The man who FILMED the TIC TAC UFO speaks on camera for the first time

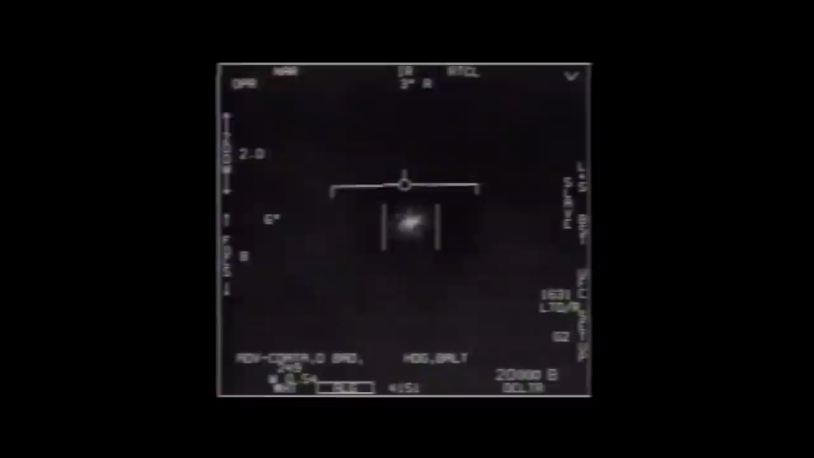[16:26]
And my estimation at this point is that it was about 10 to 15 miles off my nose.
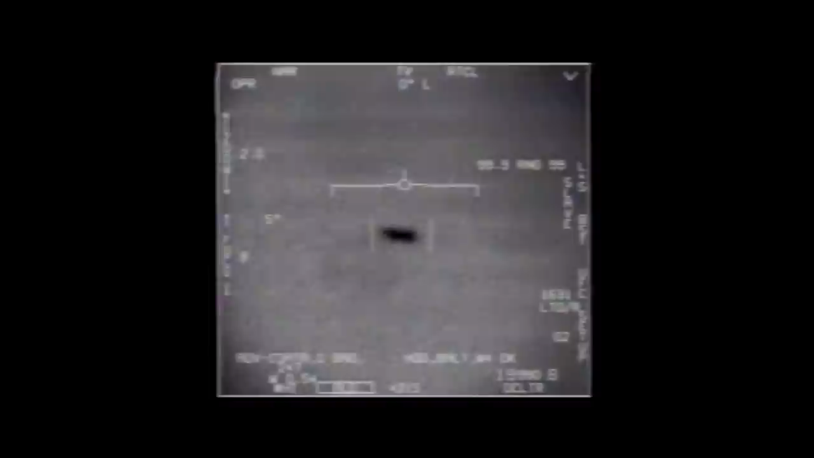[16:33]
I should be able to see an exhaust plume on my flare. You should be able to see that heat. I should be able to tell that it's an aircraft.
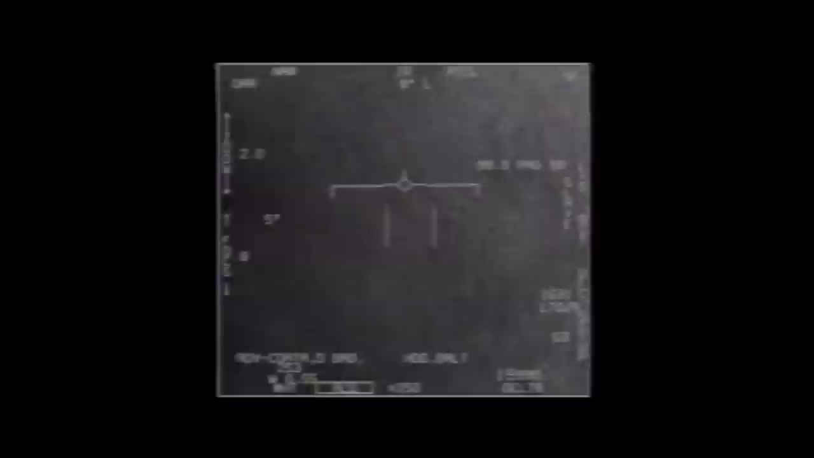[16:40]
It's got wings. I should be able to tell what type of aircraft it is. I should be able to know that. And I wasn't seeing any of that.